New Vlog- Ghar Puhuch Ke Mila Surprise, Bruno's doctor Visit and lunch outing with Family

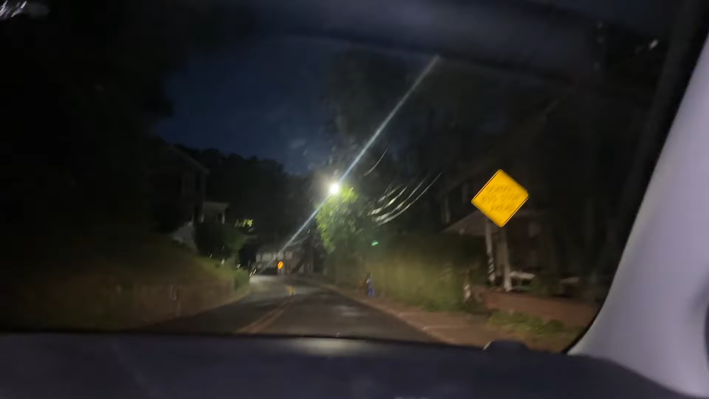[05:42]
बस इतना ही दूर, क्योंकि वो थोड़ा संकीर्ण सा हो गया है ना रोड, अदरवाइज तो पूरा ही पहाड़ी ही है।